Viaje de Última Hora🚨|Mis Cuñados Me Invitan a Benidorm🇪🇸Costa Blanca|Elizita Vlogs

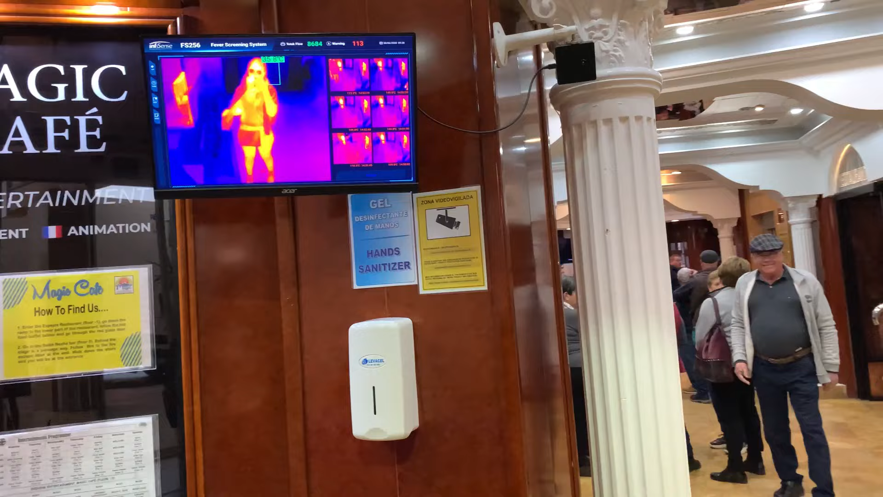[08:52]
Bueno, el abrigo es el que está más frío y no, yo estoy caliente. Miren, mi cuerpo está completamente caliente.